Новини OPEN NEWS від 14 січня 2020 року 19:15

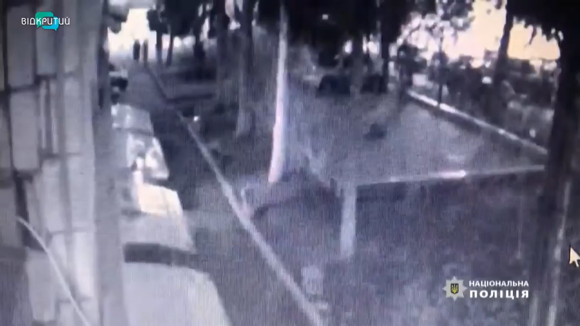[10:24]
Факт підпалу зафіксували камери відеоспостереження. Підозрюваного доставили в один із відділів поліції Дніпра. Слідчі кваліфікують діцидент як умисне вбивство.